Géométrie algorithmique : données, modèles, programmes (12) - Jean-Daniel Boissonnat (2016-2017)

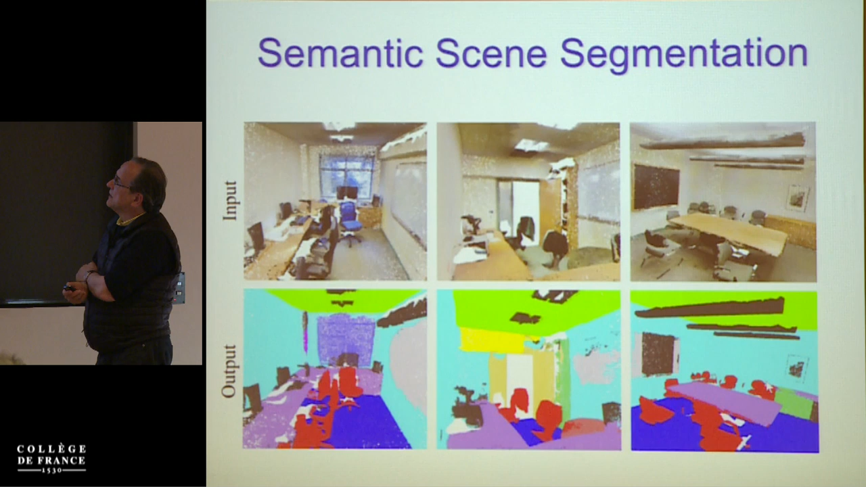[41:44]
Though no RGB from that, it computes sort of object class, as I show here. As compared to the volumetric and view methods, the quality that we get is comparable.
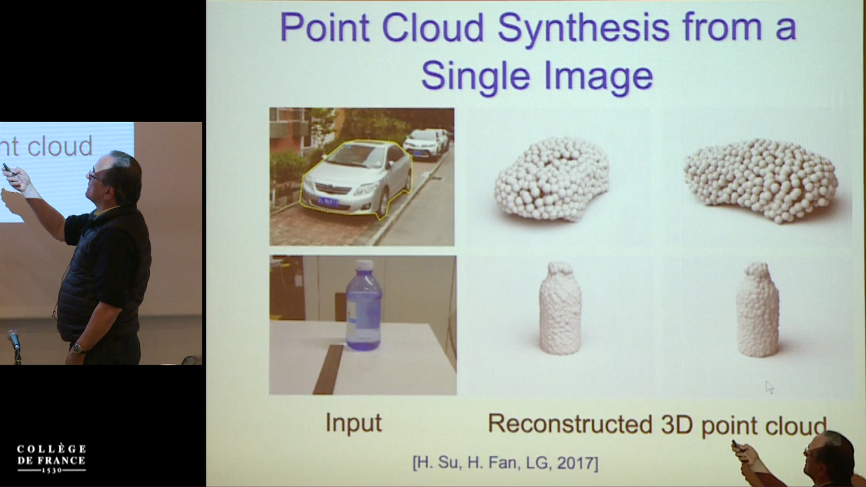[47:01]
And I show here the point cloud in the original view and the point cloud in a different view. And so this is sort of the structure here. We have, again, shape-net models.